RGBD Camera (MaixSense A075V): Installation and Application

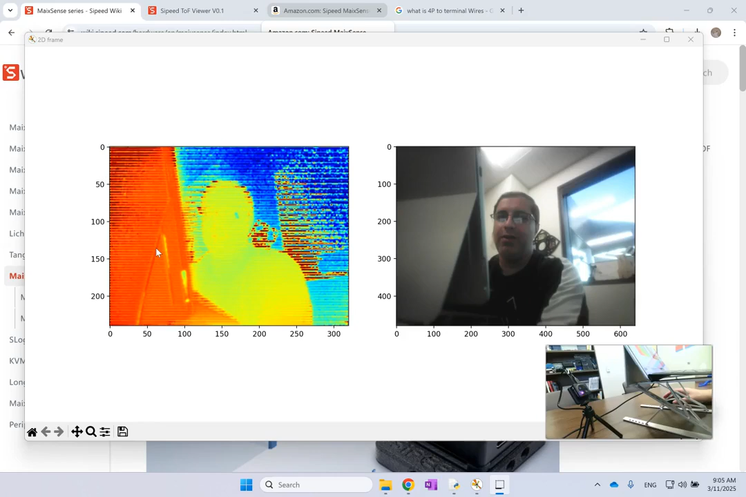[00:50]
So you see my face is yellow now because I'm kind of mid-distance. Now look when I get closer to the camera what happens to my depth.
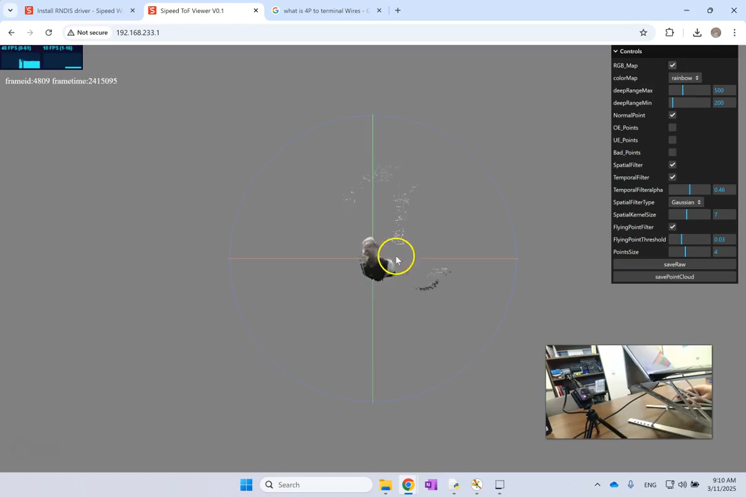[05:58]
the point cloud on the top of each other you can change the color of your point cloud you can use any different color map that you want you can change the distance that it can measure so here I set it from basically 0.2 meters to 0.5 if you want you can go as I said to the maximum of that and remember the minimum of that is this number here so if you want you can change that right and then there are all sorts of other things you can do from applying filter
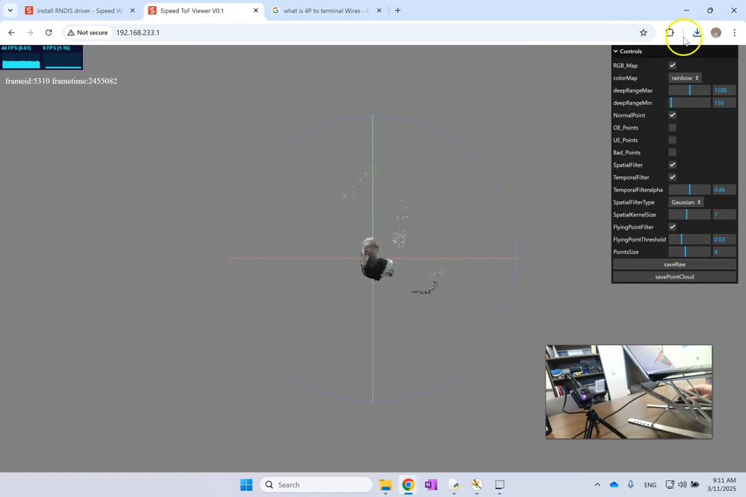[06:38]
and so on and then if you want here you can save the point cloud and it is going to save it as this format PCD or it can save the raw data okay which is also going to save it as raw so this is one way that you can do it but this is not really you have to save it and then open up another software to read them in and show them the better way to do
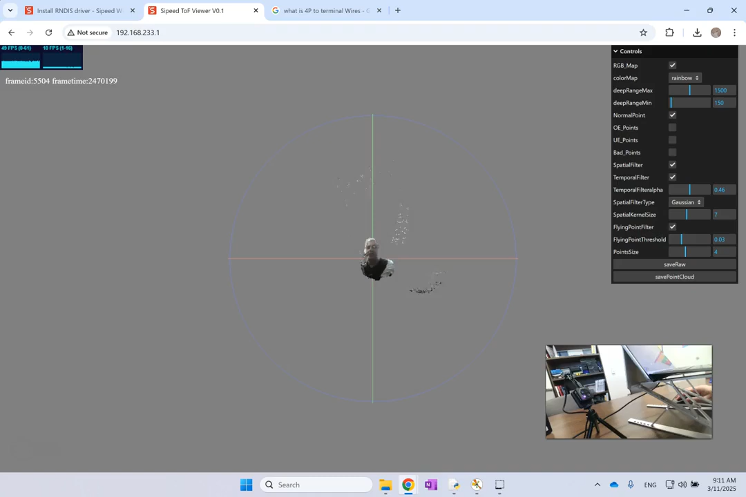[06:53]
it is if you go back here and look under the user guide so once you connect it and of course you have to be connected to
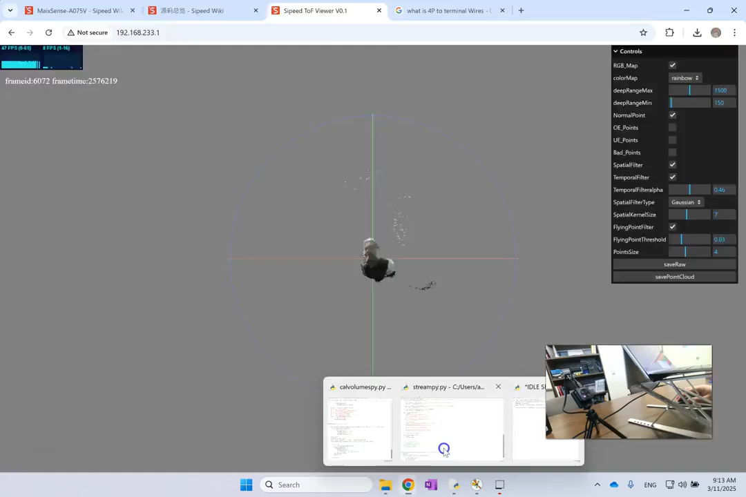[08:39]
this code streampy and when I run it I am getting
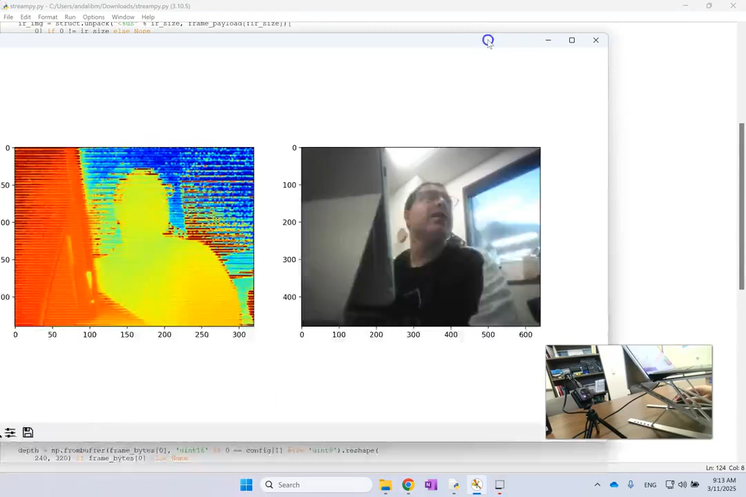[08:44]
this result here look so this is me rgbd and this is rgb and this is what this is the depth map and again you see that
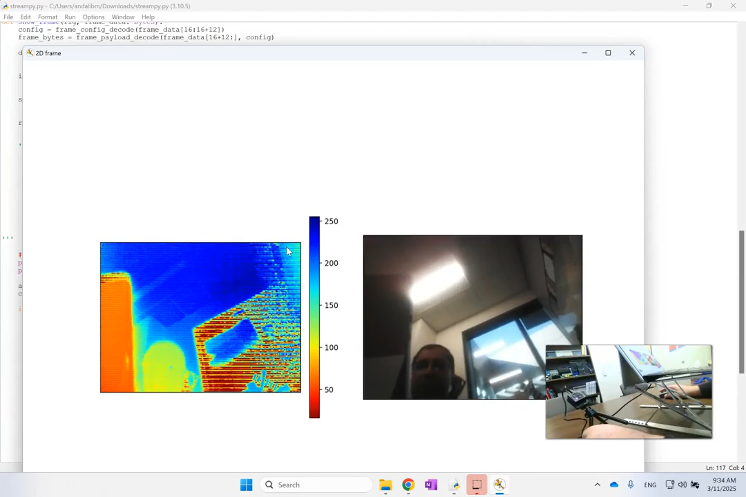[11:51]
uh here if i even go very close let me just show you the value that it is spitting out
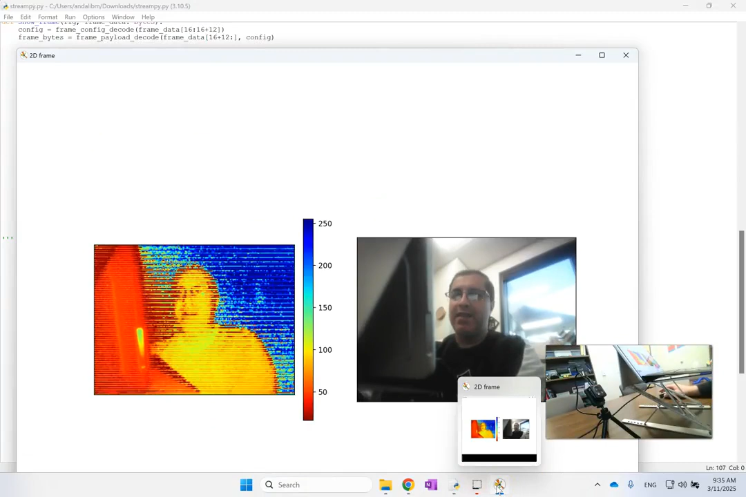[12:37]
to those two numbers and then we can uh read reliable maps so let me go ahead and do that
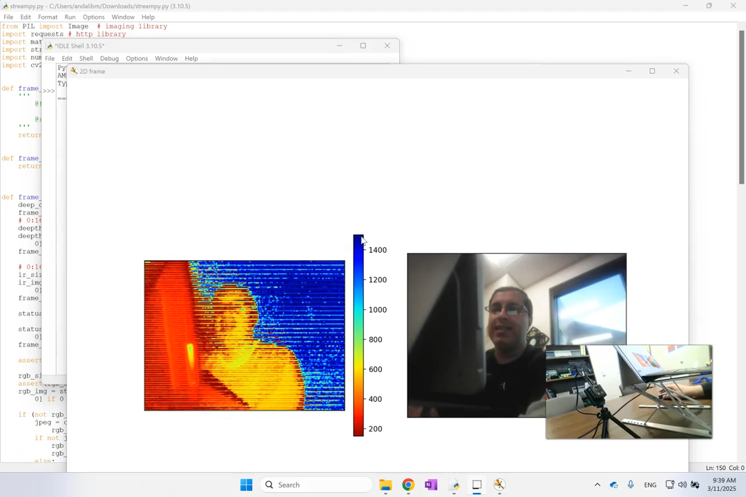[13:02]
1500 to 20 to 150 or 150 to 1500 and now you see that at the window i am at about one and a half meter or it could be more but that is the best i can measure but here uh at my face it is somewhere like
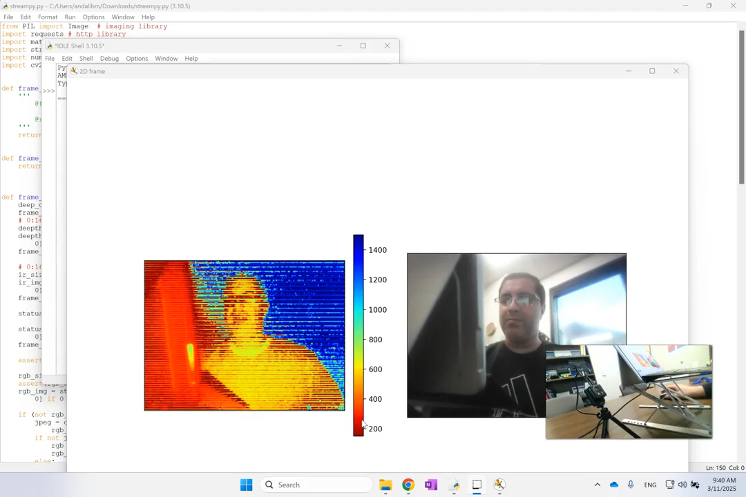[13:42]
that bad it's more reliable and all i did was if i show you the code so
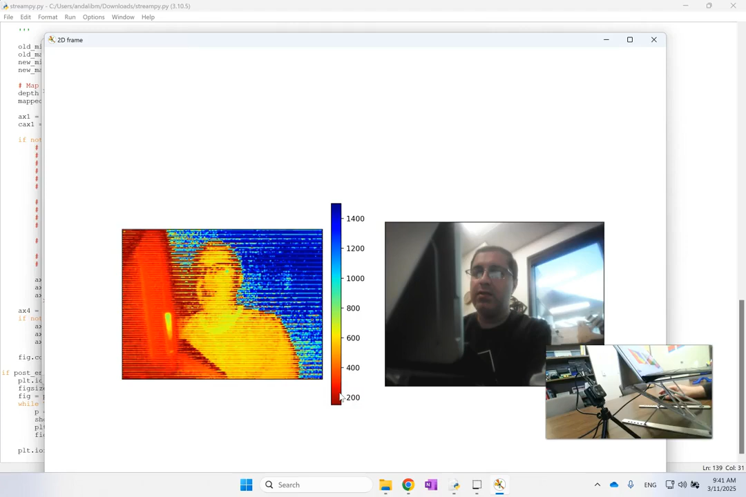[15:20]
relevant color bar with actual depth values you can add titles to that and i'm going to allow you download this